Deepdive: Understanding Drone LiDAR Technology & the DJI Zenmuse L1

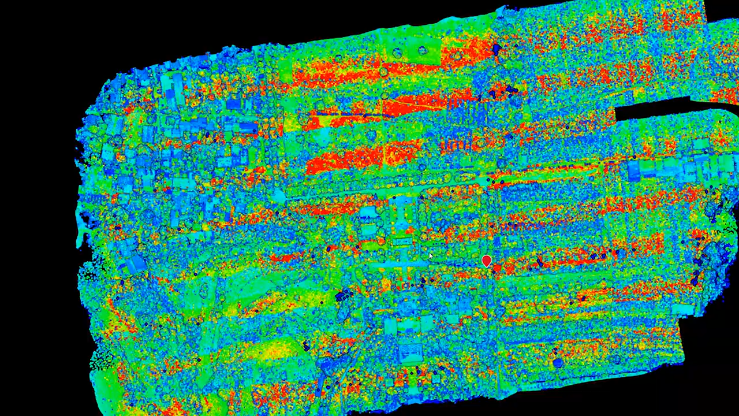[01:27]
and the topographic map can be created by processing it.
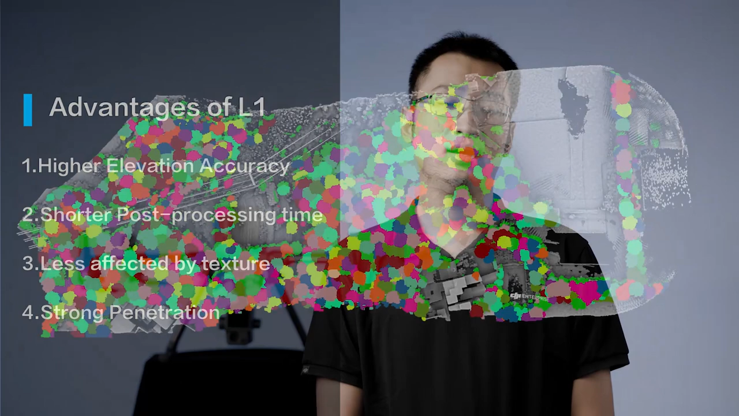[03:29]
LiDAR actively emits lasers for ranging, which has advantages in elevation accuracy.
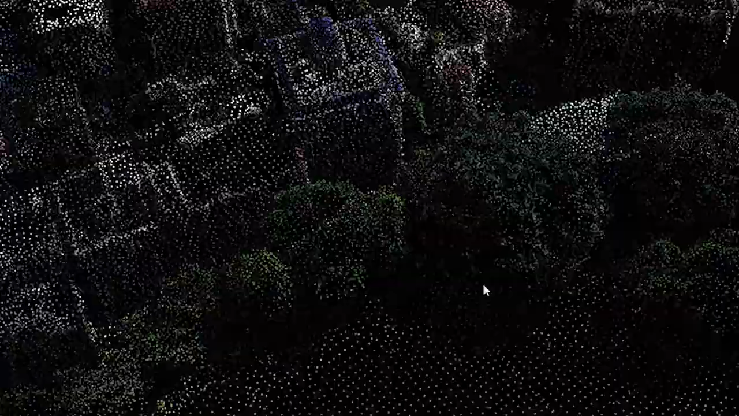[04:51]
manually
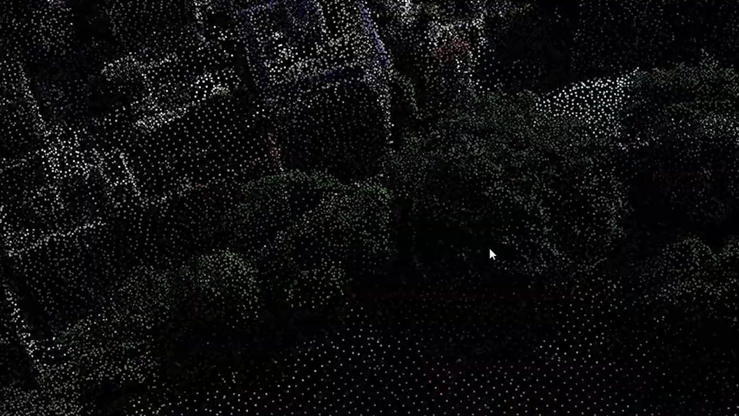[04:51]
updating the ground data of assorted vegetation and buildings due to relatively lower penetration.
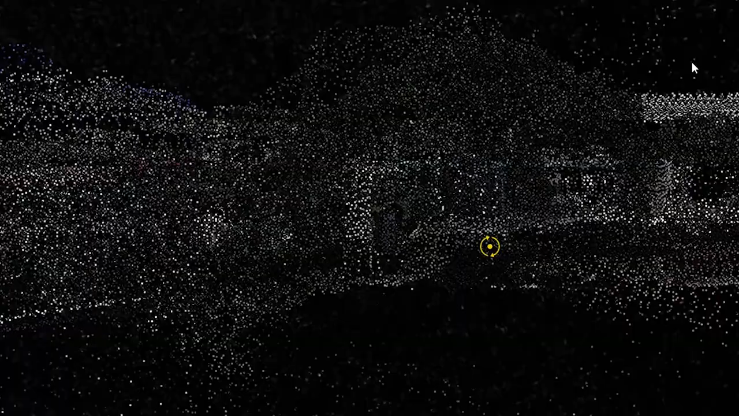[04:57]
How we checked the accuracy of the L1 using checkpoints.
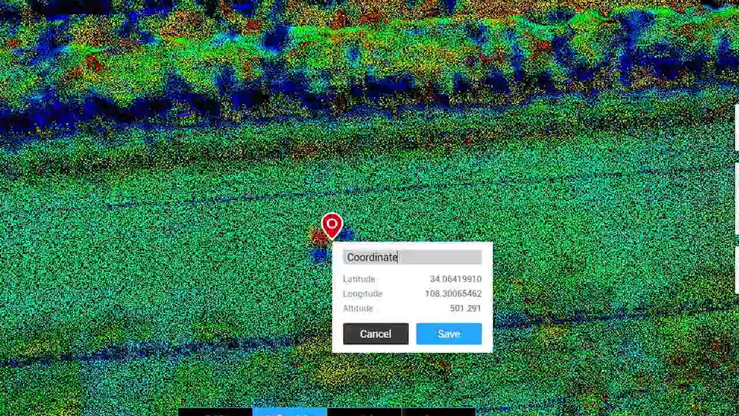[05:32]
in DJI Terra to verify the plane and elevation accuracy of L1.
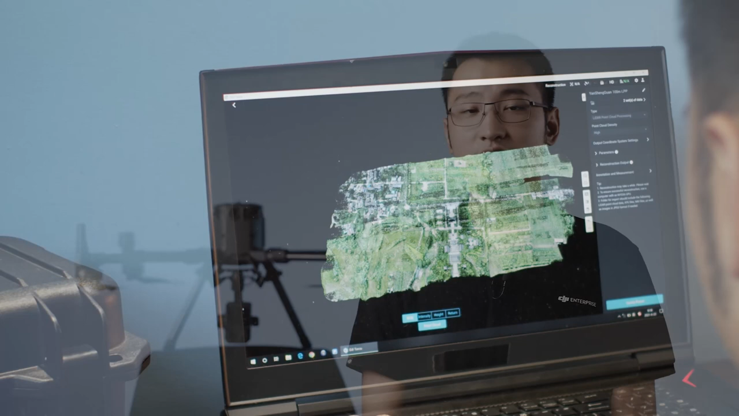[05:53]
You can now start post-processing import your 3D point cloud data into a third-party point cloud analysis software and automatically generate topographic maps.
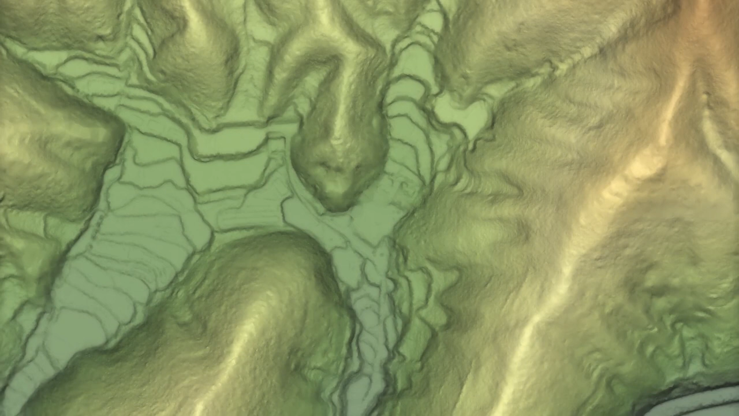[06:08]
How accurate is the point cloud? In DJI Terra, we first use the visible light display to find the checkpoint location and then use the reflectancy display to
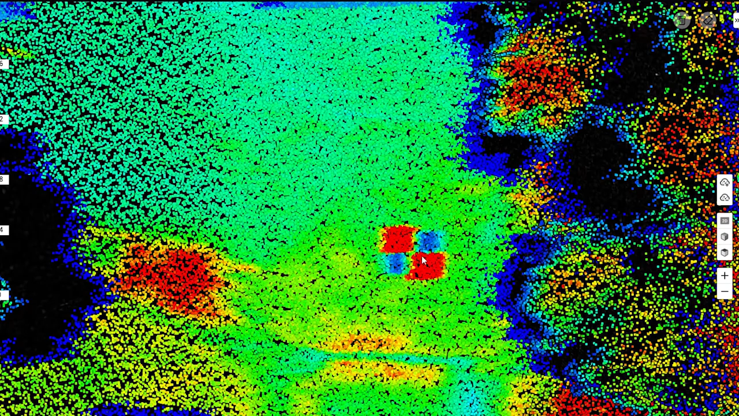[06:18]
measure the coordinates of the center point of the checkpoint.
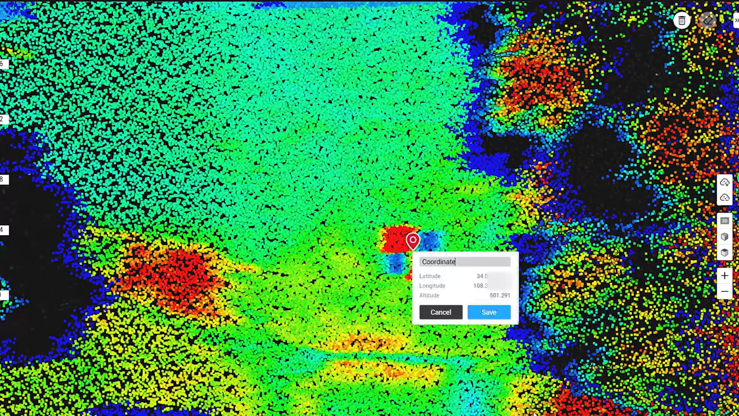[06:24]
And compare the coordinates obtained on the point cloud with the coordinates measured using RTK. And then the accuracy of the checkpoint can be obtained. This time,
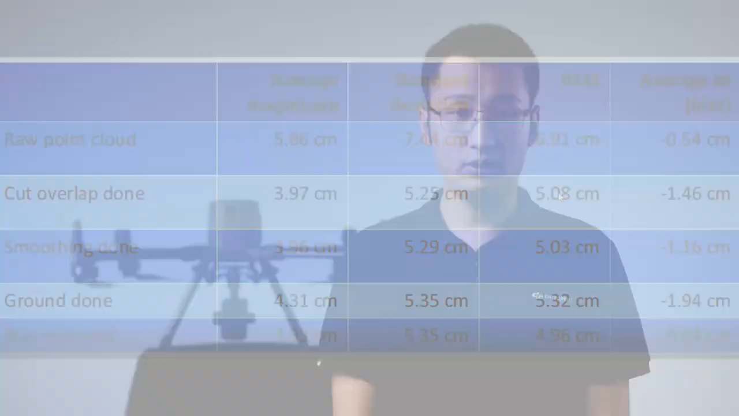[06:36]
the air in the plane of the checkpoint is 6 cm and the air in the elevation is around 5 cm. We also use third-party point cloud analysis software to verify elevation accuracy.
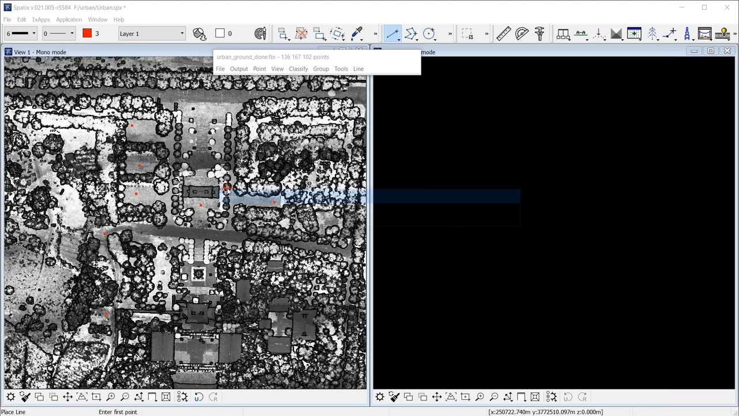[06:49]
Take the 3D position of the checkpoint as the center. Take the elevation weighted average of the other points in a certain range around.
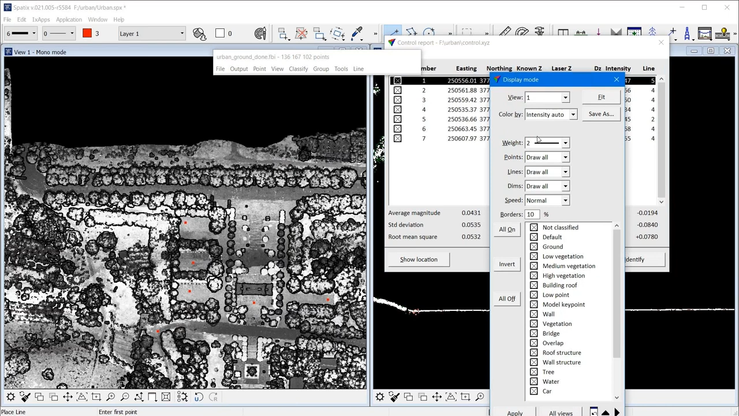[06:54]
And then calculate the elevation differences between this average value and the RTK measured elevation value.
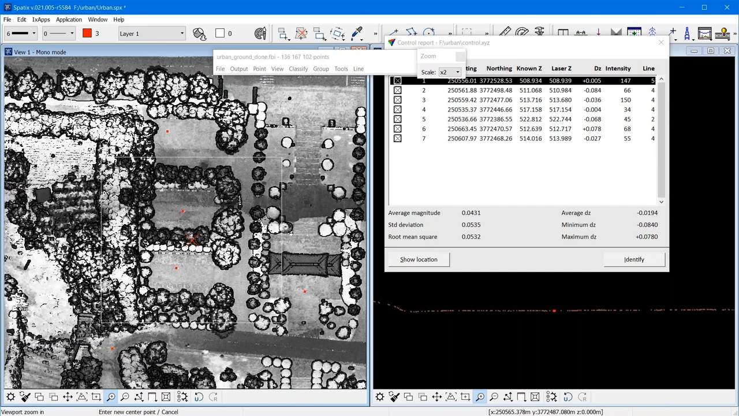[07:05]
So what about the thickness of the L1 point cloud?
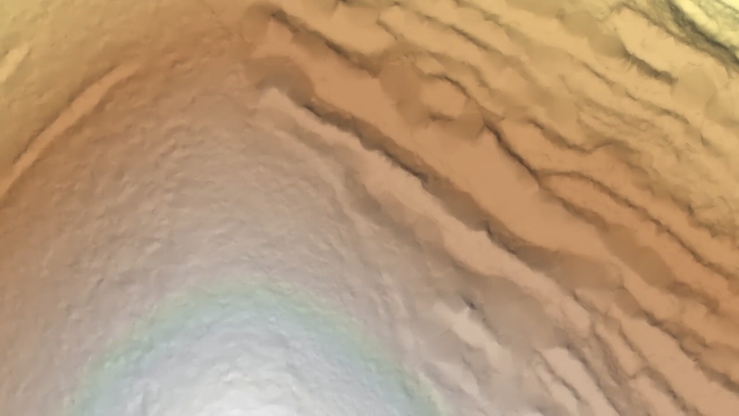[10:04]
and point cloud classifications that users will find useful.
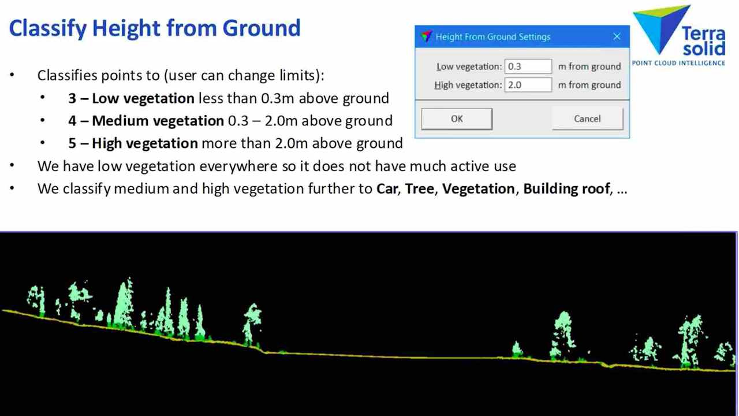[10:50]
By classifying the point cloud data, we are able to differentiate between ground, buildings, trees, etc.
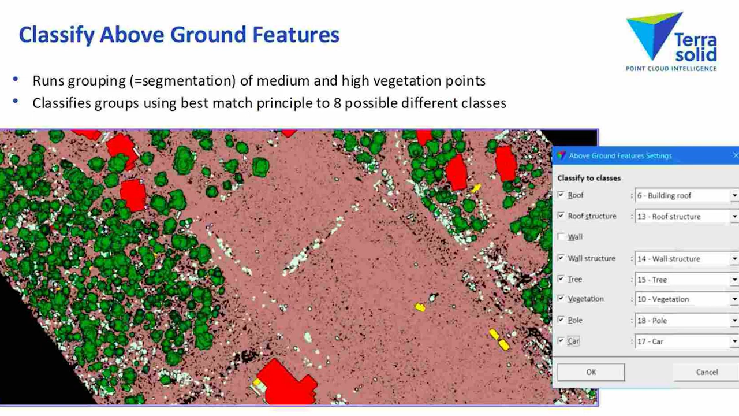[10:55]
Calculate the location, height, and shape of the building.
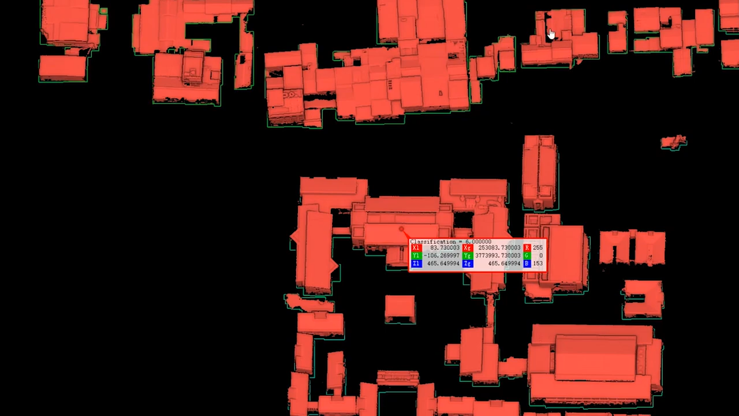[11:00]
And extract the location, height,
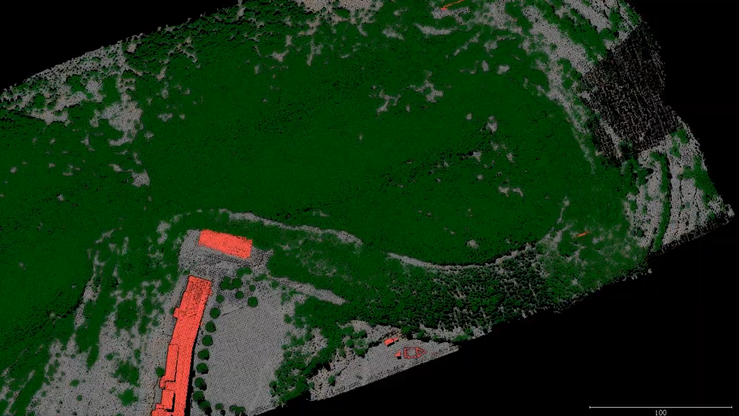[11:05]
and crown diameter of the trees in the survey area, etc.
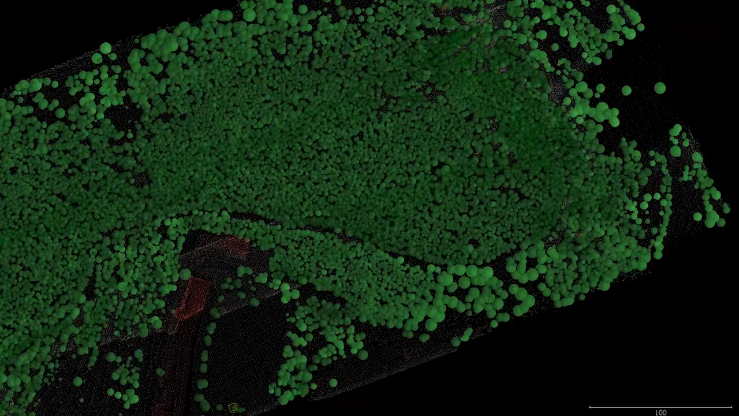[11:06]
And even the total number of the trees.